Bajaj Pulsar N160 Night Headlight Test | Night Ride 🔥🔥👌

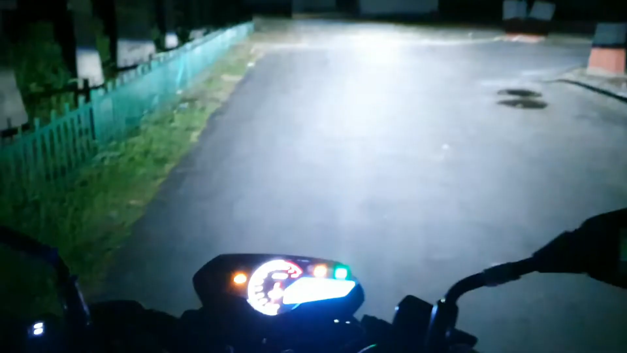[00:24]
और मिलती है आपको इसमें एलेडी ब्राइट लाइट वाइट कलर के ला� यह था लेफ्ट साइट और राइट साइट गुमाई एक बार दूसरी साइट यह था आपका लेफ्ट और राइट एक बार हाय भी मॉन कीजे और हैंडल घूमांके दिखाईए दूसरी
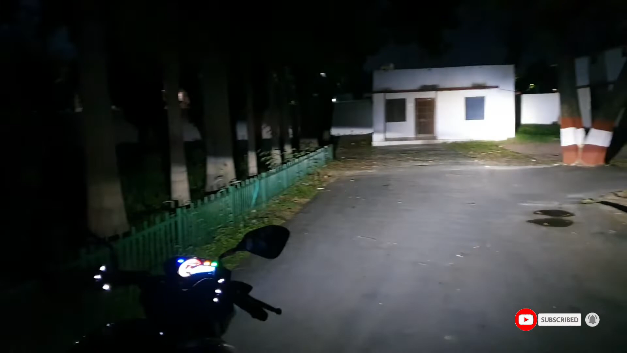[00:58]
साइट तो रोशनी अच्छी है दोस्तों हाई बीं में भी काफी आपको ticket
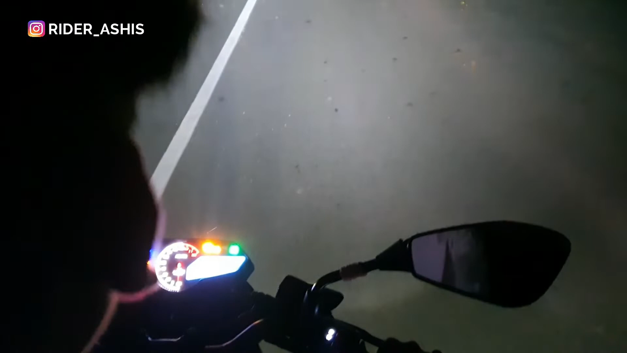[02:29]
तो ब्राइटनेस तो बहुत ही अच्छी है दोस्तों, बहुत बढ़िया रोश्णी हमको मिलती है,
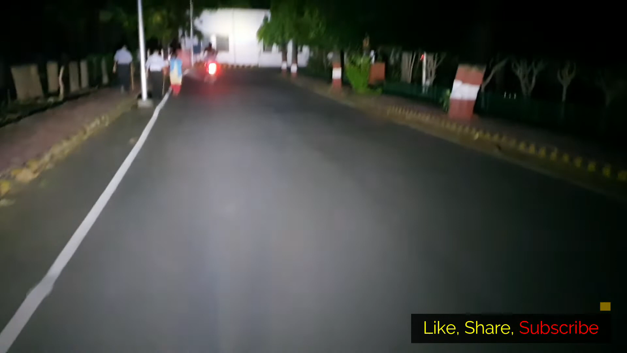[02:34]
चलो लाइट भी आ गई, अब हमें मालूम पड़ेगा,
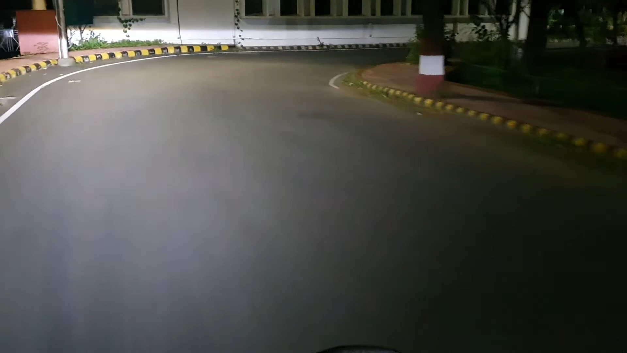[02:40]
कैसी दिखाई देती है इसम जब रोश्णी में तो बहुत ही अच्छी लाइट है, अब निकालते है इसको हाइवे पर,
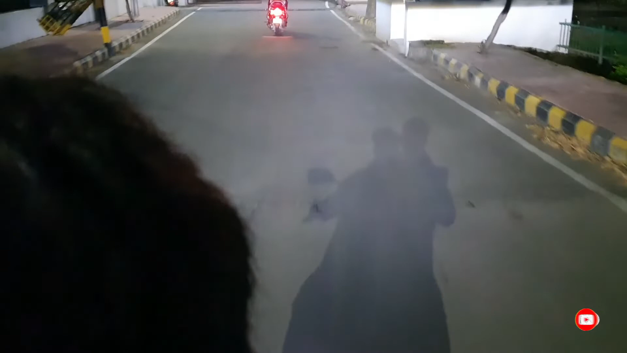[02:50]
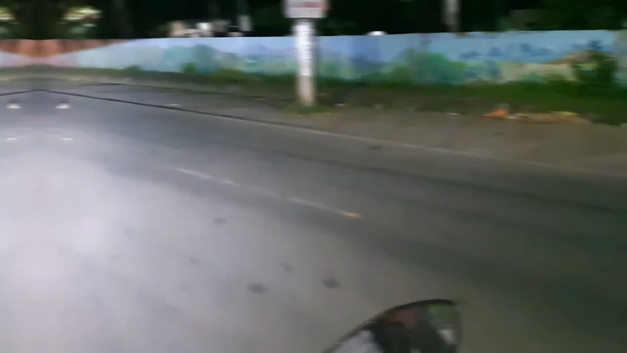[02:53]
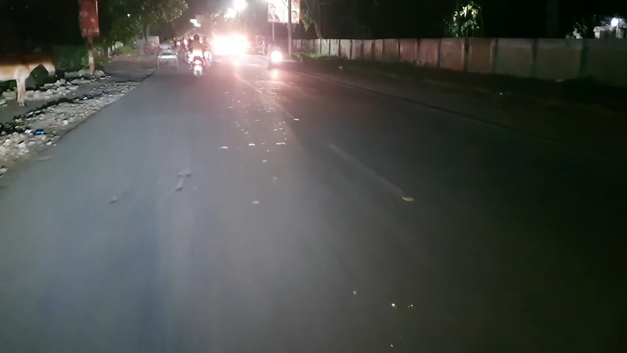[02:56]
अदोस्तों यह आय हम लोग हाइवे पर, और हम लोग देखते हैं यहां पर,
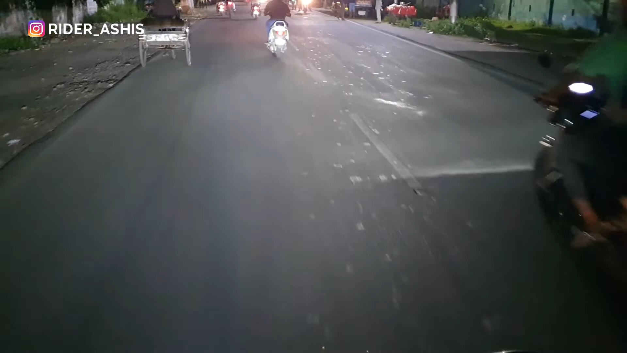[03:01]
इसकी रोश्णी देखो दूसरी गाड़ियों की लाइट के बीच में भी मालूम पड़ रही है, हमको हाई भीम आउन कीजे ओफ कीजे ओन कीजे तो
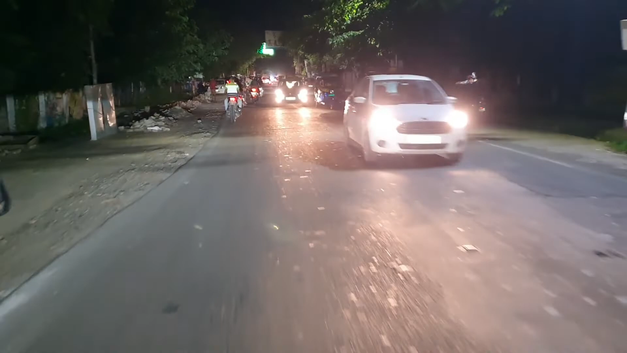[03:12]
हाई भीम का बहुत ज्यादा सिग्निफिकेंट एफेक्ट नहीं है थोड़ा सा कमी एफेक्ट है बट फिर भी हमको पता तो चली रहा है